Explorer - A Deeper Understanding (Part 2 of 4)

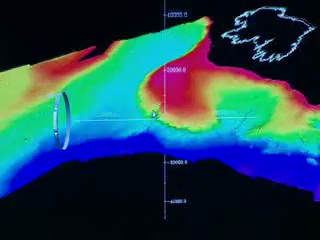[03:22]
are known to collect around undersea mountains called seamounts.
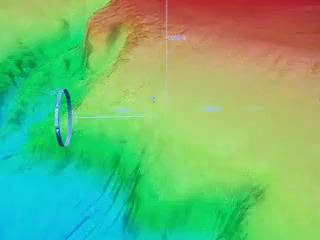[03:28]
These are huge underwater peaks rising vertically from the seabed and would be impressive sights on land.
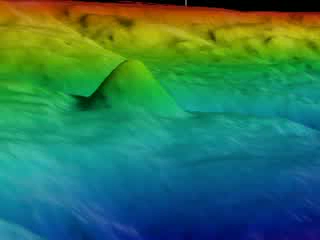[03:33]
These seamounts create water currents around them, and the orange roughy are attracted in to feed and to spawn.
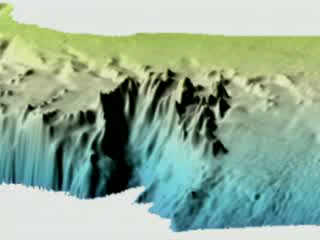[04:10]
For their exploration this February, eight seamounts have been targeted for survey from information given by fishermen and the Institute's own undersea mapping.
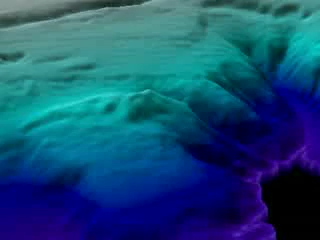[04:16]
All the team's work will be concentrated around these underwater mountains, and the canyons and sea floor that surround them.
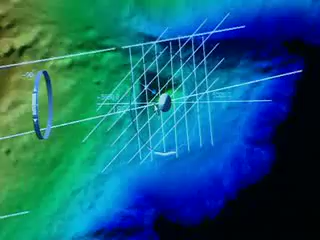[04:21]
Or we can have a look at it when we get closer to it and maybe we can get the ROV in the water here.